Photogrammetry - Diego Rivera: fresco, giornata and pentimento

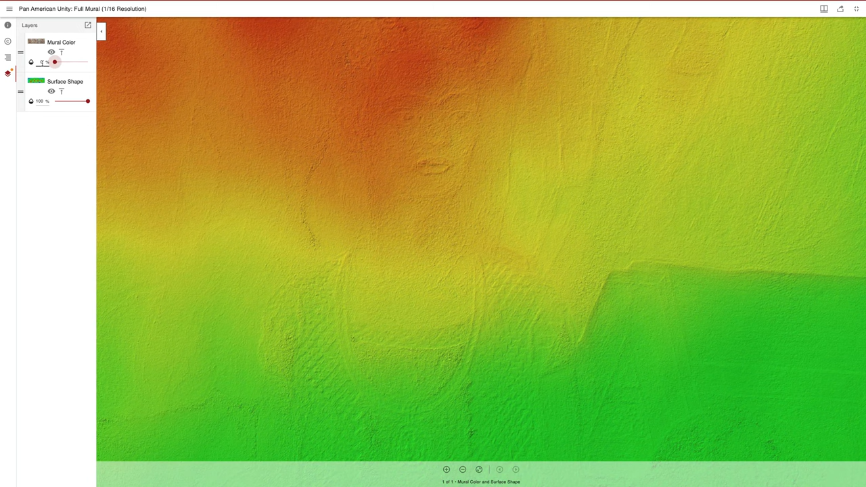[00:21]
showing fine details, including giornata and pentimento.
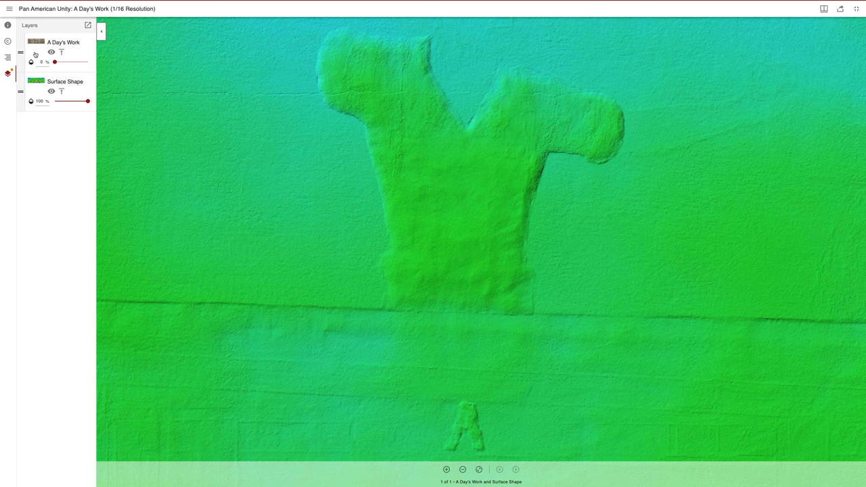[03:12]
and usually these are much smaller and done at the very end.